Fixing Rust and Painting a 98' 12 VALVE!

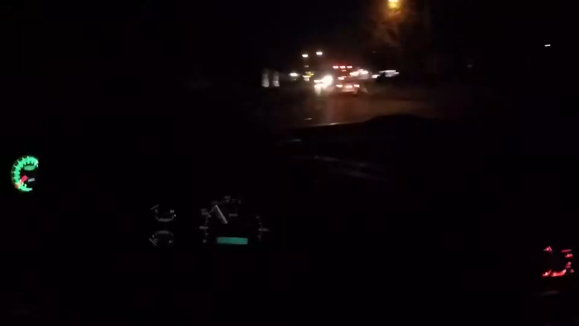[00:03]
course, I'm at the only stop sign where there's gonna be a person.